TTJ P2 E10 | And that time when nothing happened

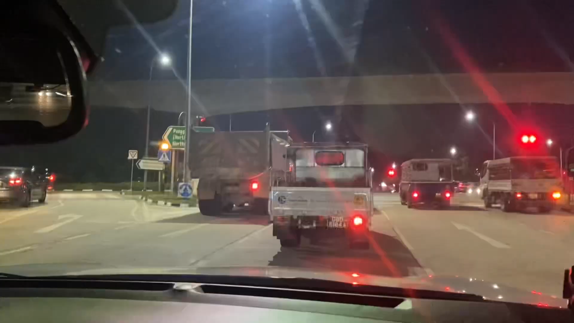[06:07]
There's coincidentally two trucks with their left side brake lights out, like what a coincidence man.